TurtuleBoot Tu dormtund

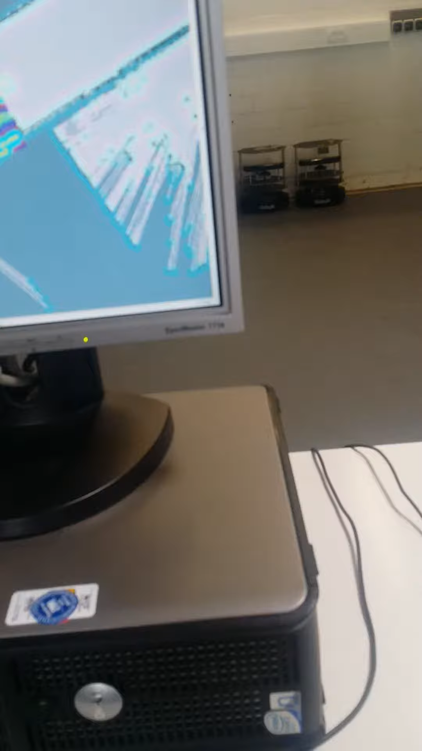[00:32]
As you can see, these are obstacles. Yeah, exactly. And now he is moving. These are moving obstacles like my friend, right? Yeah, right. He is moving here. Hey, don't move. Okay.
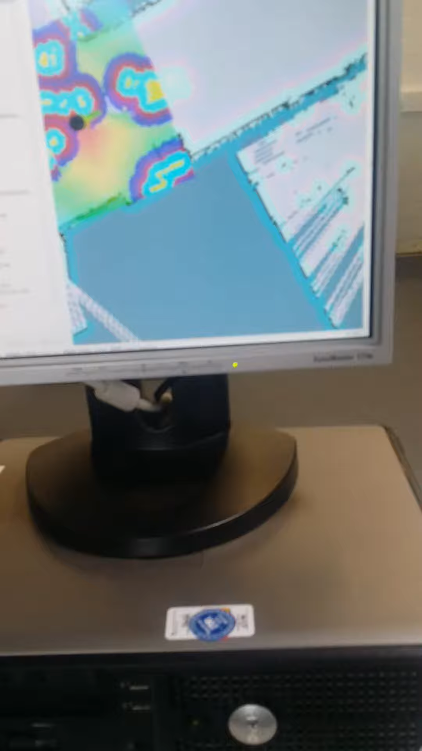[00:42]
And to place a goal, you can, as we do also always, just, this is the wall.
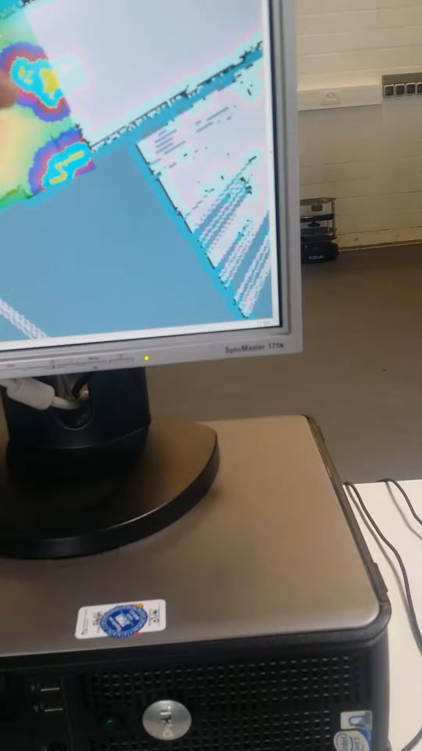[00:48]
These are the walls. If I place it here, that would be okay. Yeah. Press, hold. Okay. The mouse button? No, no. Just press and hold. And if you now move the mouse. Ah, okay.
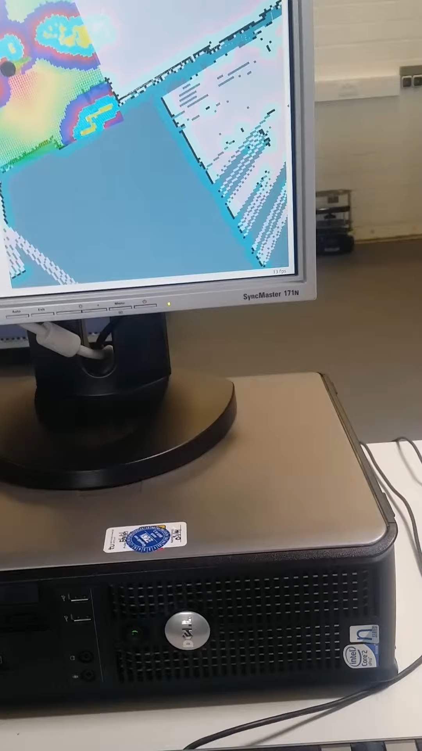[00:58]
Yeah. This orientation, right? I want it. Okay.
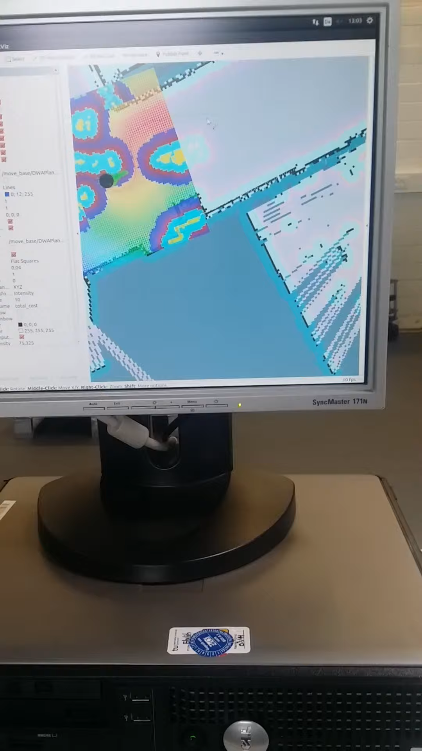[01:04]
So, he tries to go around here. Exactly. This path it will follow. Yeah.
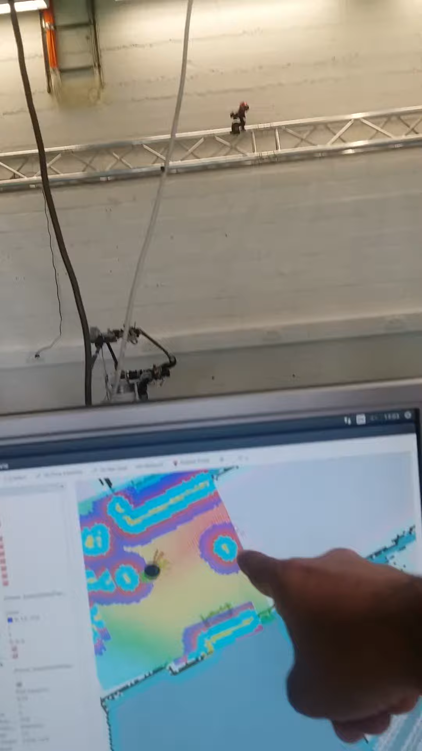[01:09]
And now there is no obstacle anymore. Yeah.
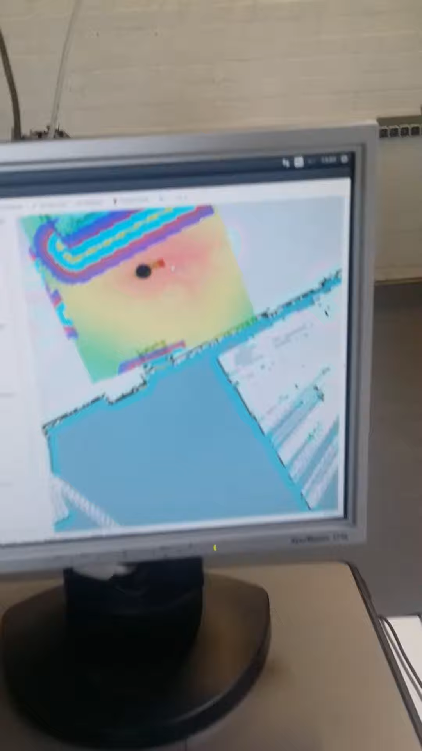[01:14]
And this again, someone moving, right? Yeah. And this is the orientation.